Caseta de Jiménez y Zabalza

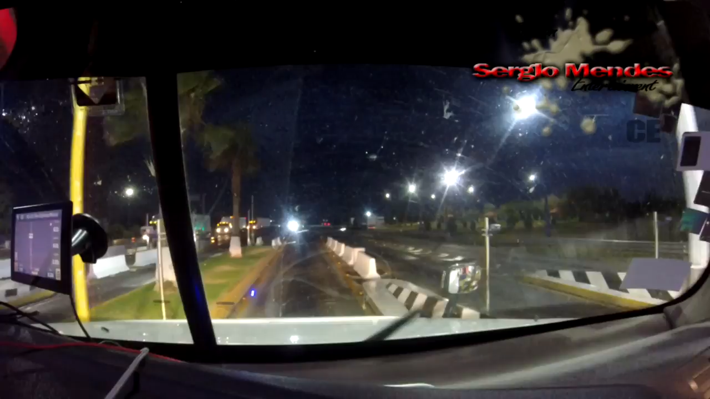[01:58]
Ya nos empezó el chipi chipi. Esta caseta es la carísima de Jiménez. 381 y no son más que 58 kilómetros. En serio.
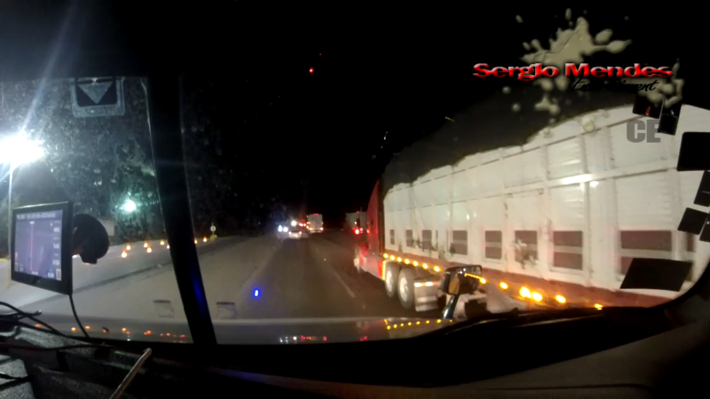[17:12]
Ahí está el señor Guardia Nacional.